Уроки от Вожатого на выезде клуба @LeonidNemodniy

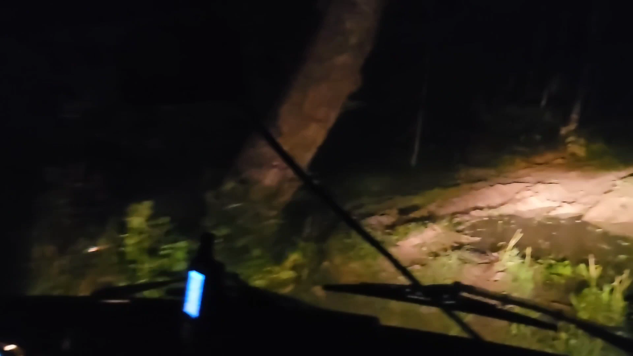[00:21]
Вот здесь, вот, видишь, с левой стороны. Понял, да. Вот там спокойно можно проехать. Но вот у этого дерева все равно выехать или даже за ним?